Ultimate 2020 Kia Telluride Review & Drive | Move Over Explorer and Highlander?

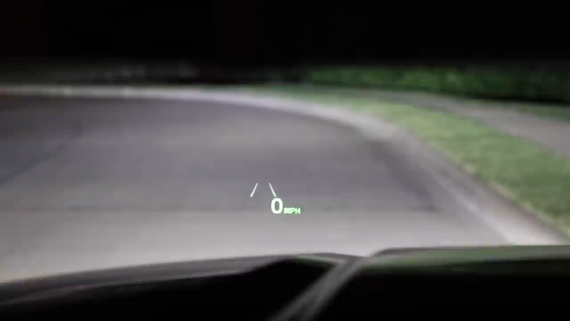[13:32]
You've got your lanes. You can see your blind spots, cruise, all that. It's really nice to see. And it's an extra safety feature as well to keep your eyes up and to alert you of your blind spots immediately.